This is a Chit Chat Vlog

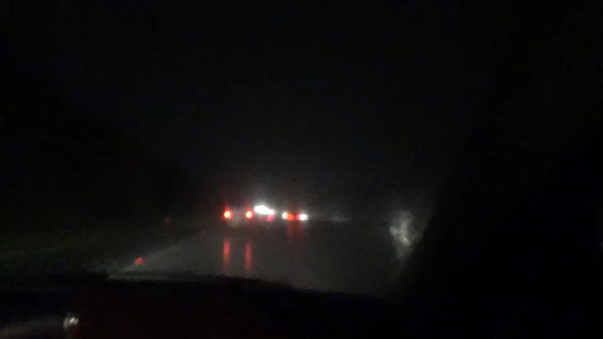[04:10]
As you can see I've got my wipers on It's just wet and horrible And I'm going too slow Because I'm vlogging So I hope I'm going to just speed up Get home Going as quick as I can And then I'll chat to you guys In a bit